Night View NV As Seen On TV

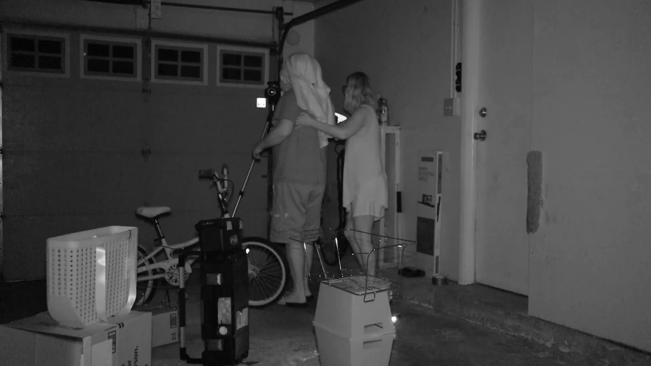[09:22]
all right guys so I am taking off my cover that I had on my head and I'm looking at the camera right now I can't really see it it's completely dark in here okay I'm going to put on the glasses and oh man everything
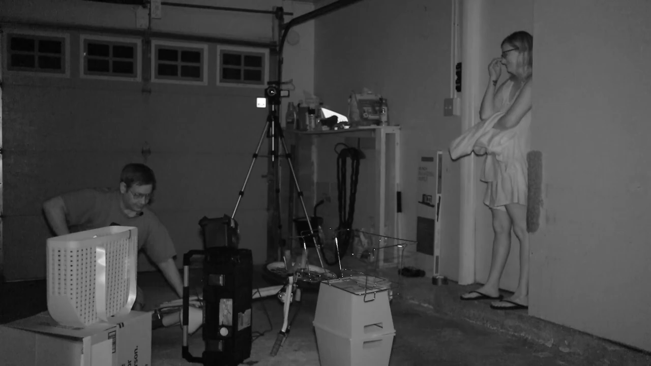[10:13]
meant to do that I'm walking through the little things like a cat I'm on the prowl I made it through that obstacle
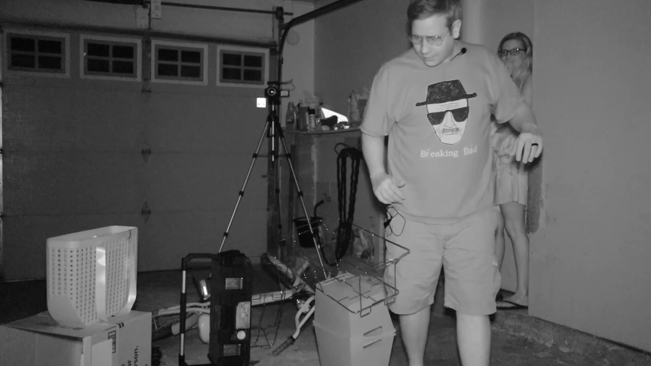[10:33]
corner very stealthily okay
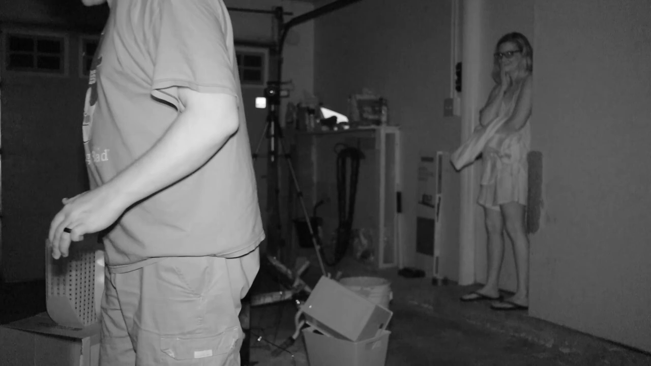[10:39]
hey that was pretty good I made it through pretty quickly these glasses
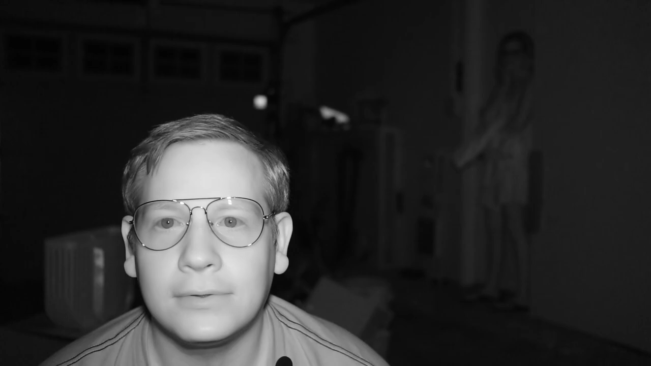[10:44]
are amazing okay um I think they look pretty good all right